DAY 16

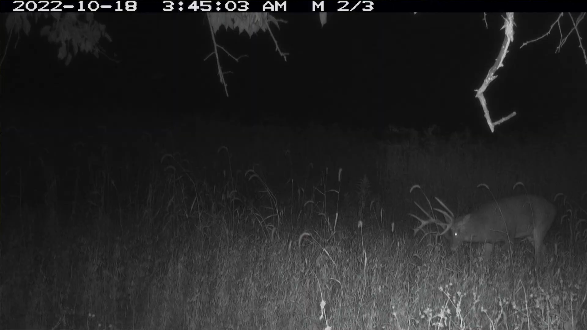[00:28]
So, about 11 hours ago, King Tut was on this food plot